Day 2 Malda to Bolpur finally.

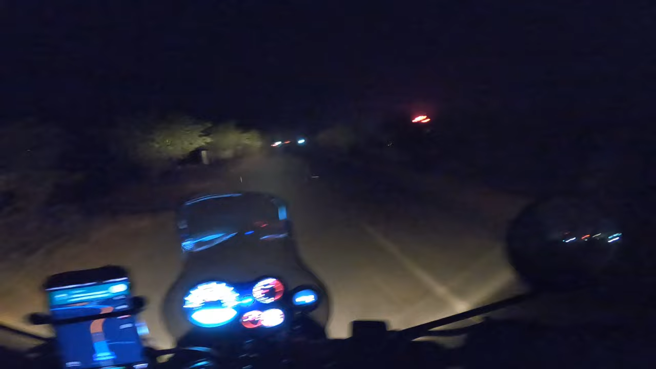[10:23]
सो 59 किलोमीटर जाना है, 1 घंटा 32 मिनट।
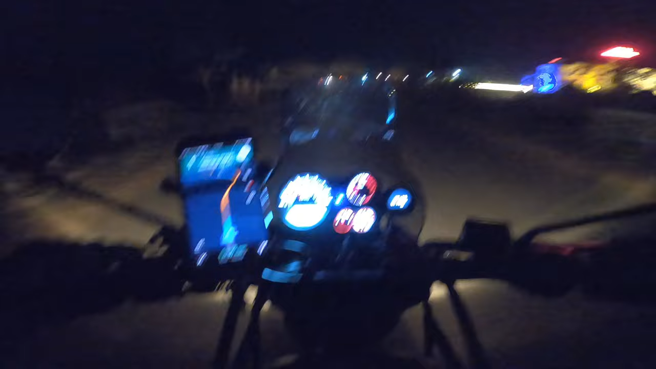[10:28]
चलो देखते हैं, ये भी थोड़ा एक्सपीरियंस कर लेते हैं कि हिमालयन का हेडलाइट का थ्रो कैसा है रात में।
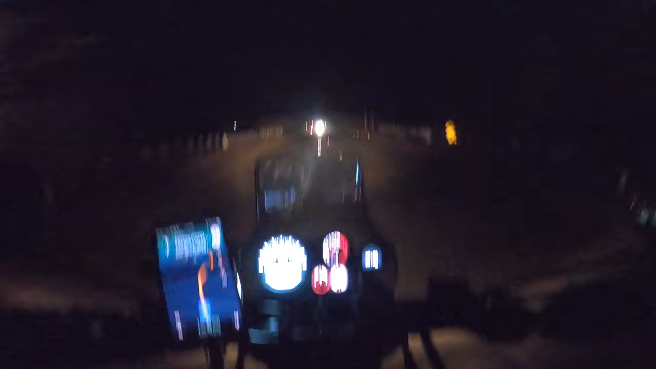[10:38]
बट क्योंकि अननोन रोड है इसीलिए मैं ज़्यादा स्पीड करूँगा नहीं,
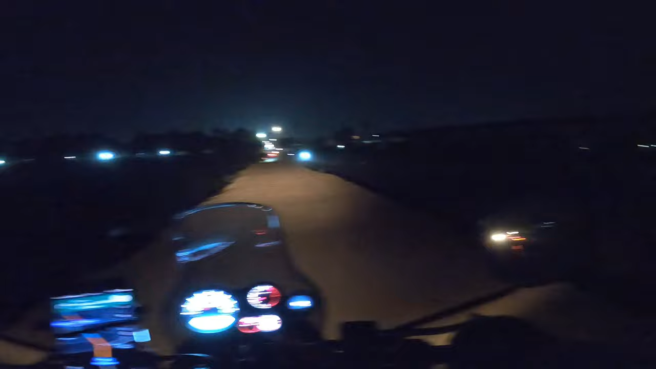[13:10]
ऐसा रोड बना के रखा है, इधर से ही जाना पड़ रहा है।
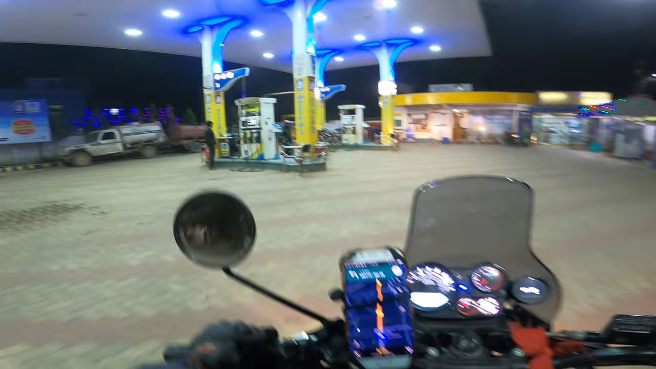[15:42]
700 मीटर भैया, ये लास्ट का 3-4 किलोमीटर खत्म ही नहीं हो रहा है यार, पता नहीं से पतला पतला गली के अंदर से कहाँ लेके जा रहा है और कहाँ मैं जा रहा हूँ। कौन कॉल कर रहा है भैया?
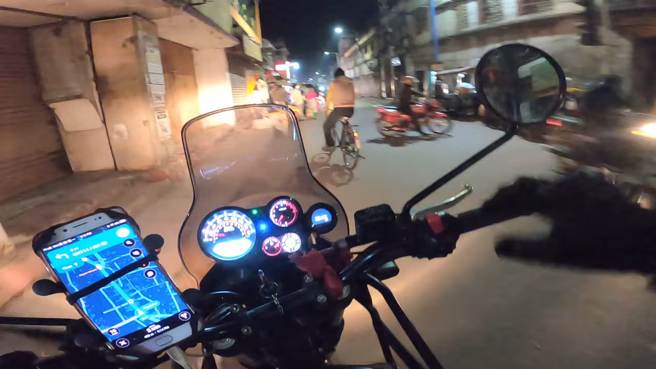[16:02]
सो फाइनली बोलपुर स्टेशन की तरफ मैं बढ़ रहा हूँ,